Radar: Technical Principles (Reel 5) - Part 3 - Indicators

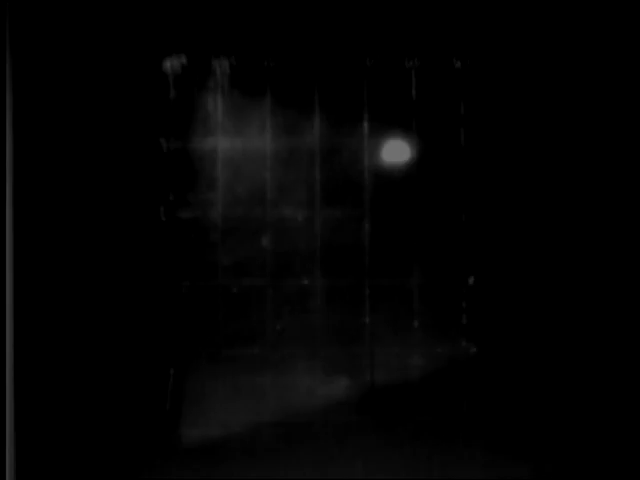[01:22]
When you turn on your AI set, this is what you'll see on the B scope. It measures range vertically from bottom to top and azimuth horizontally.